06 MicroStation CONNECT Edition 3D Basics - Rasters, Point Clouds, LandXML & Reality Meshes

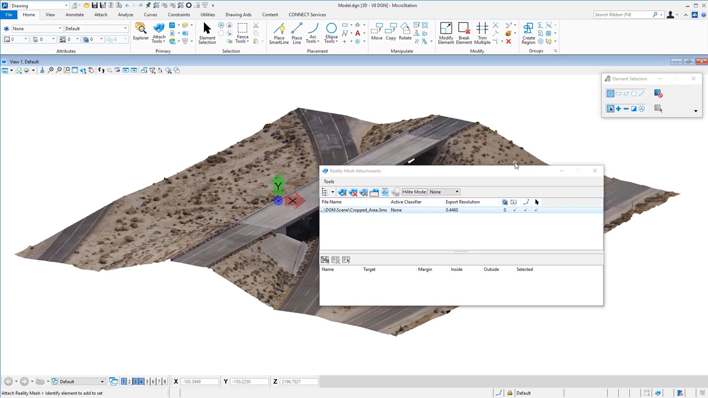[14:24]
attached to this file now once this is attached you can see this is
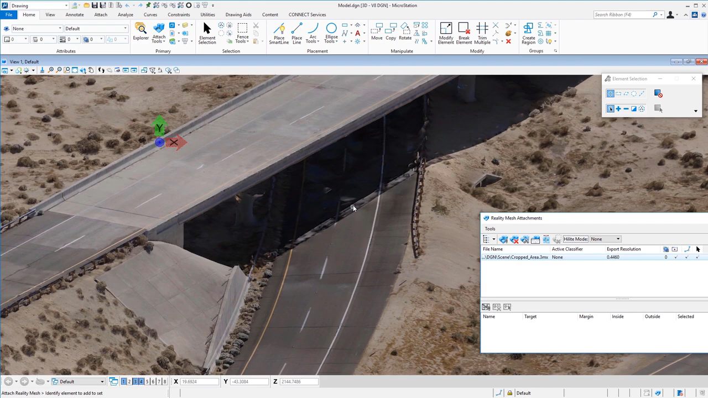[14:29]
a surface area here a reality mesh if i wanted to i
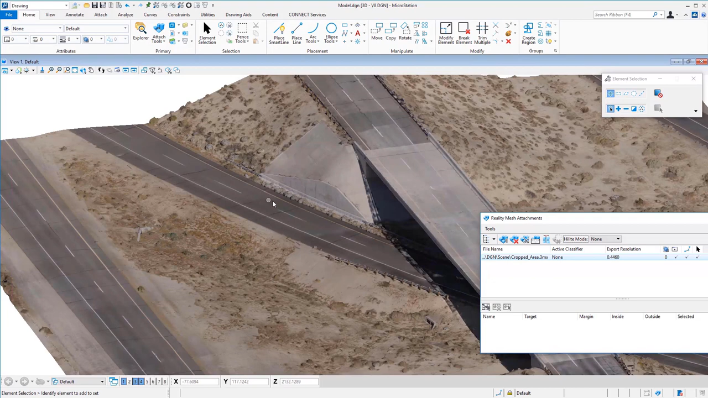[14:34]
could draw using microstation this is a 3d file and add elements to this or i could cut holes through it to add things in this could also be exported out to luminar t which i'll show in the last video so that's attaching a reality mesh captured by
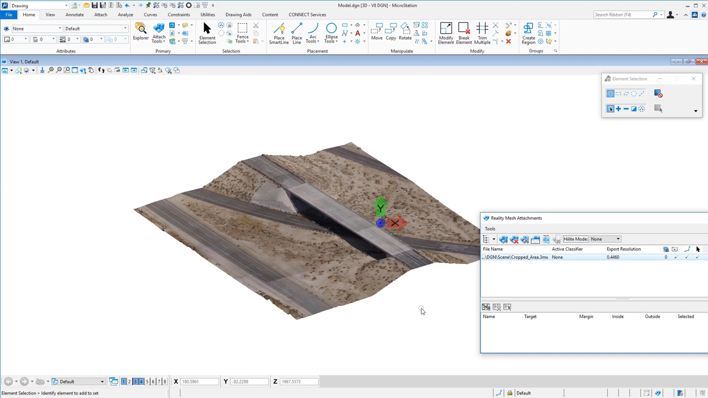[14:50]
a drone and then processed by context capture